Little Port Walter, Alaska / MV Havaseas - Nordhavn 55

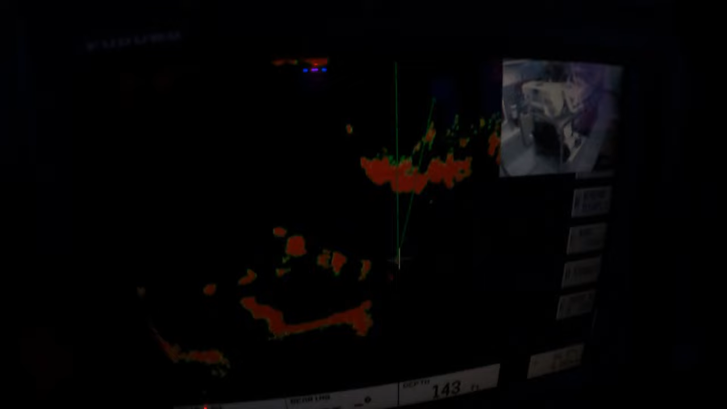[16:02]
We've got the radar so if another boat doesn't have AIS they should show up as a blip here.